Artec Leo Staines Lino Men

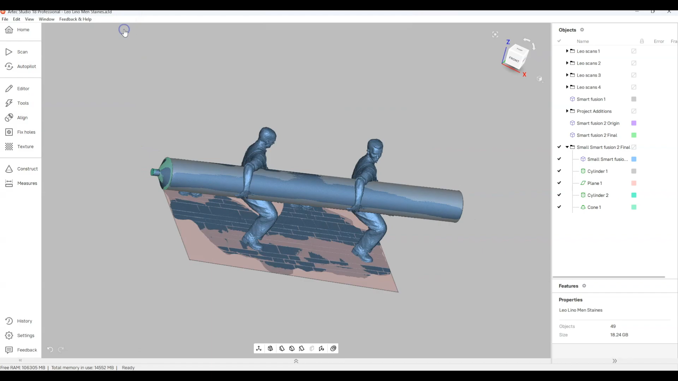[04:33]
The real dimension was one millimeter longer so over four meters that's pretty good. We can use the reference planes and the cylinders that we put in to quickly align it to
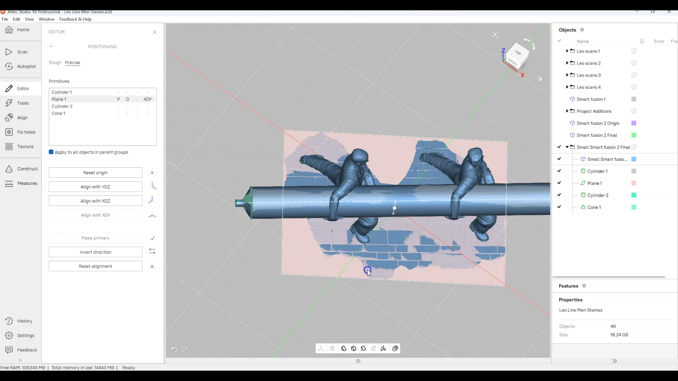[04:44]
the XO Y plane and the cylinder we can use to make it parallel to X.
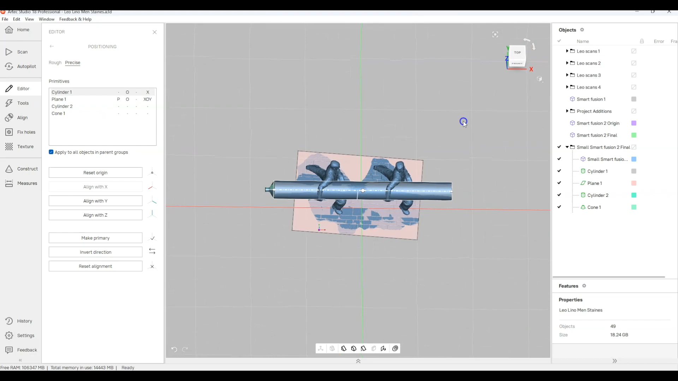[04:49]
So it makes the model more manageable so that you can get the thing out a lot easier and
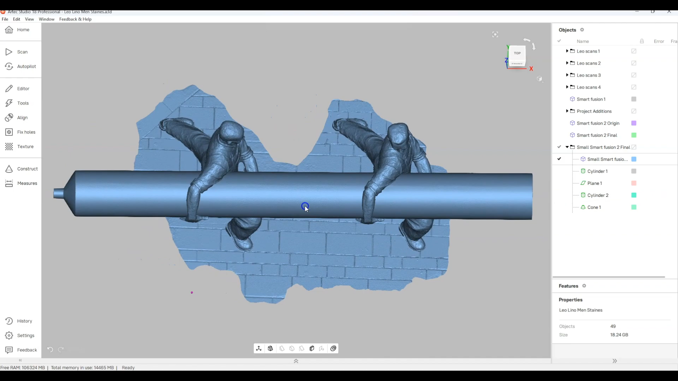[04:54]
work with it knowing it's aligned to a reference plane.
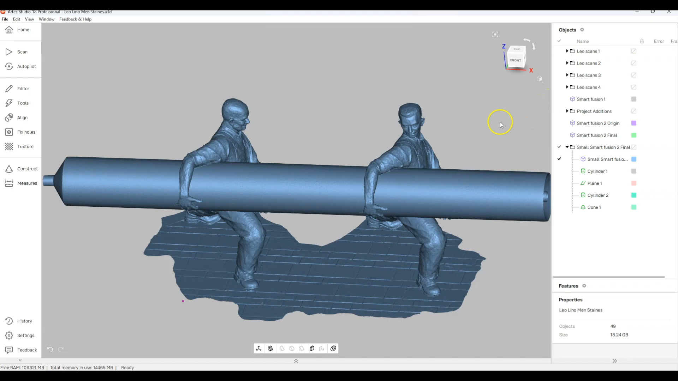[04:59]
Ideal for 3D printing or some other forms of work you might need to do.
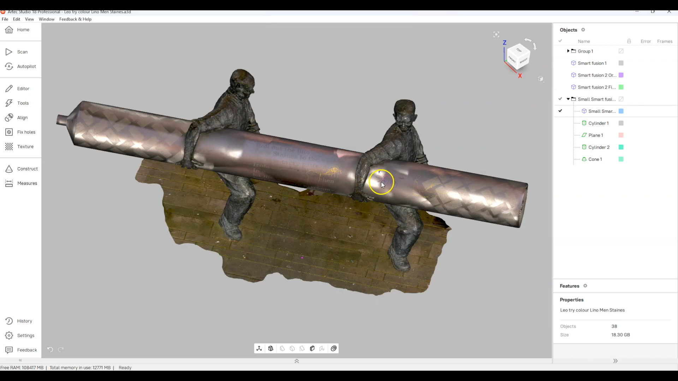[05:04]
We did add the texture because the scanner captures it but because we went back several times in different daylight
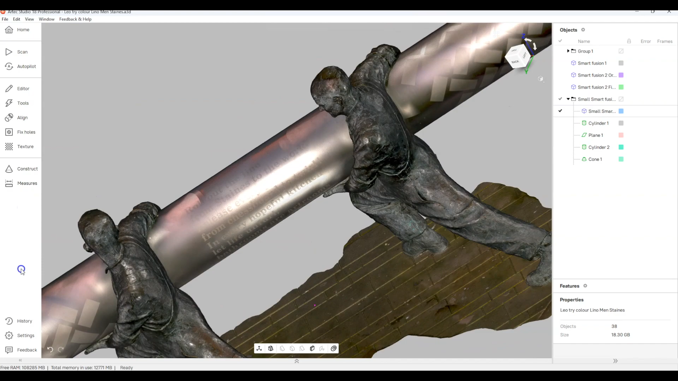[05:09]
conditions you can see that we haven't got a very uniform texture although it's picked up all the graffiti as well.